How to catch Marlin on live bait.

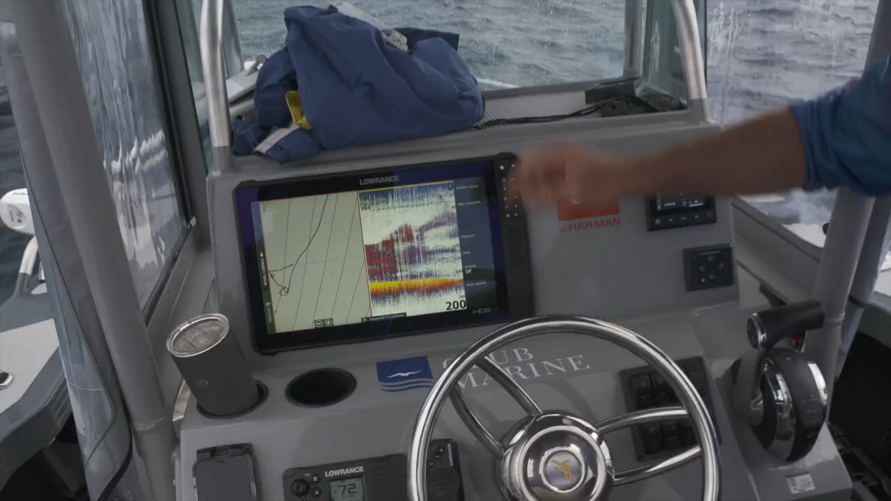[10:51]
I'll just mark that there, bait's right up high here, so within almost to 20 metres, that's a great sign when you're marlin fishing. There's a big hole punched in it, you can see the bait separated there,
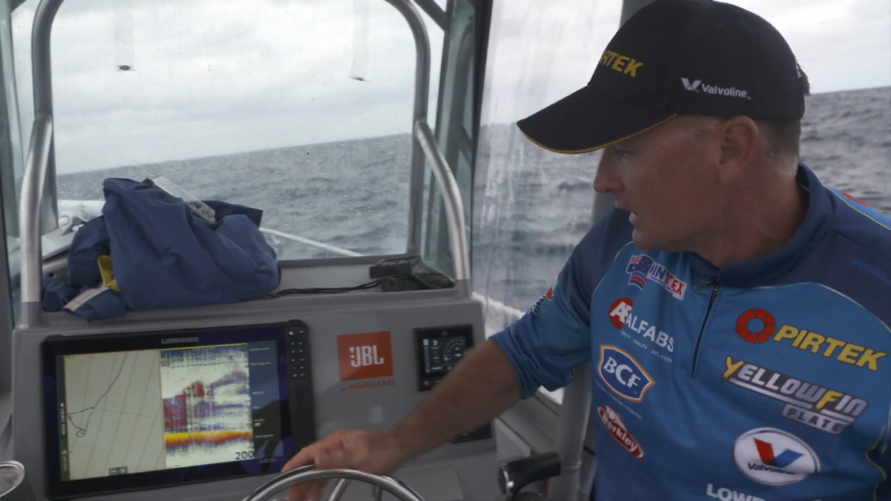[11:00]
and running a 1 kilowatt transducer in high chirp at the moment, and it's reading really, really well. So a bit rough and breezy at the moment, we can live with that, and we just, if we find a marlin somewhere, we'll mark it, we'll keep working that area,
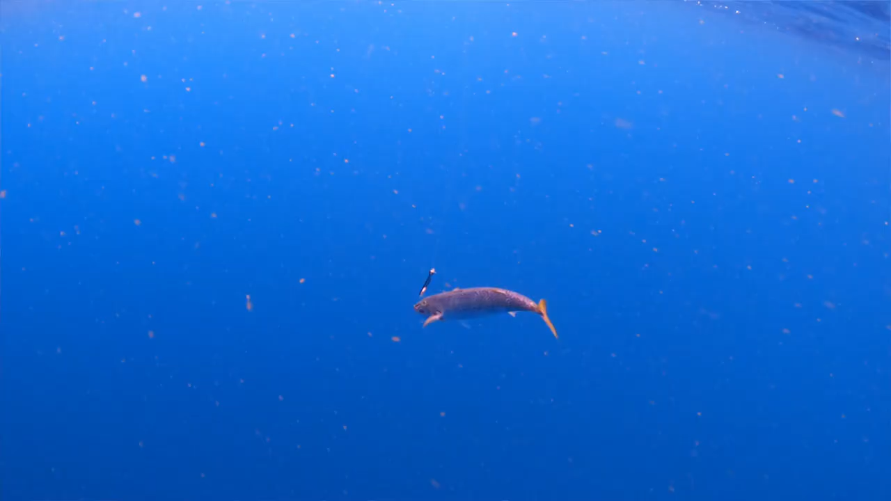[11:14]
we can slow down, let our bait swim down, or we can even put a sinker on a bait and swim it down into that zone a bit more. So it's all happening, we're just clearing the decks here at the moment. Beck's got a harness there, definitely had a bite, and that's how it all rolls.
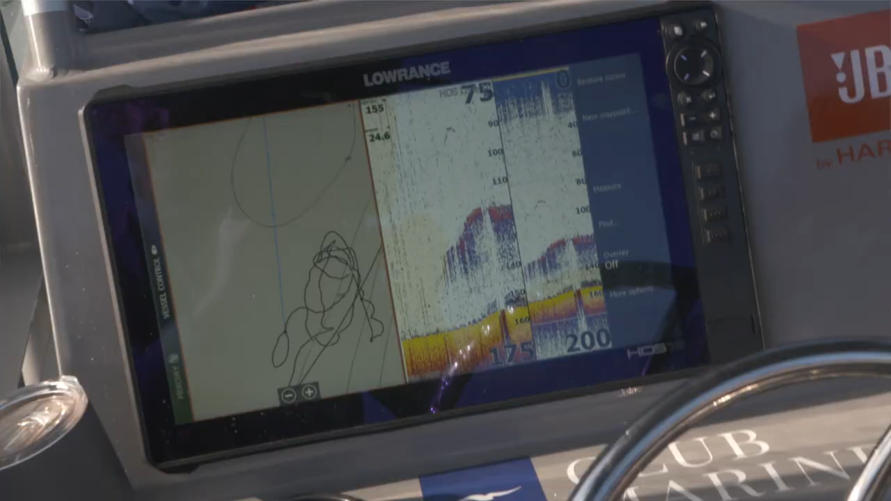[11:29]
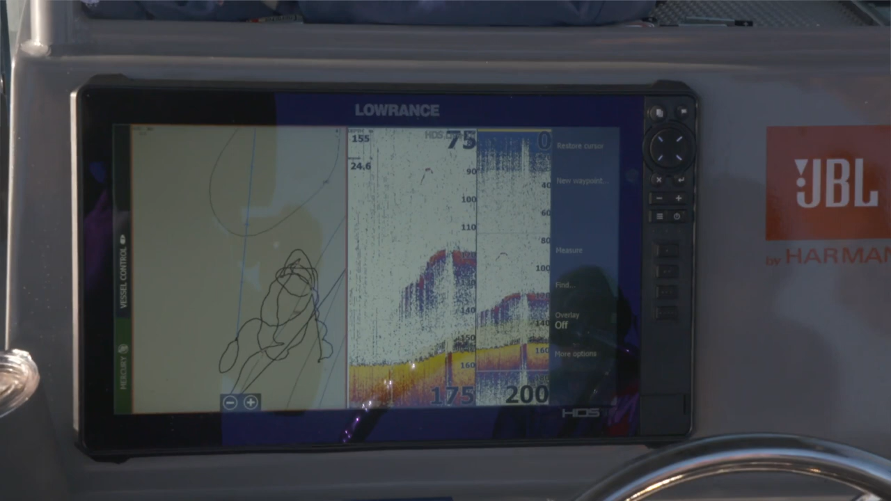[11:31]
We mark the fish on the sounder, we let the bait swim right down.
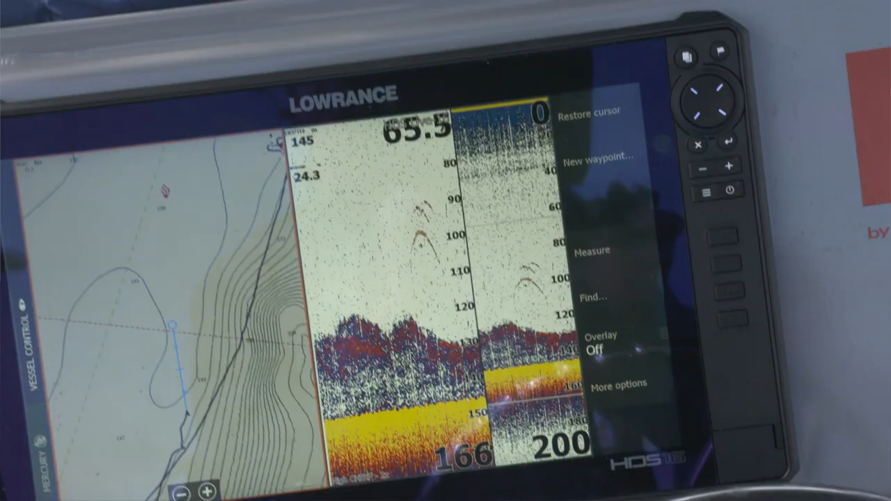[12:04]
You can see them sitting above the bait. There's a couple of fish there.
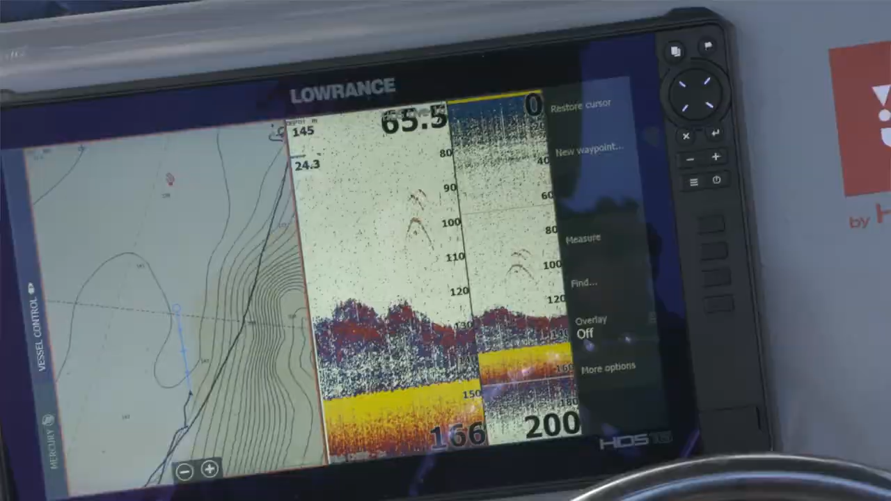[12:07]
So obviously, we'll just scale down and work this area. And if we've got to let them swim down again, that's what we'll do.
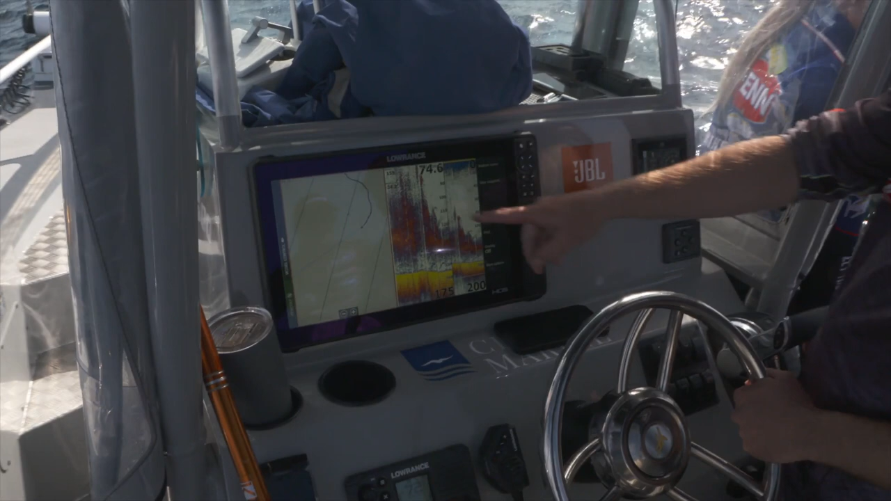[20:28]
So it's all happening. That's a stripe, that one. I think we're a good chance of another bite before the day's out.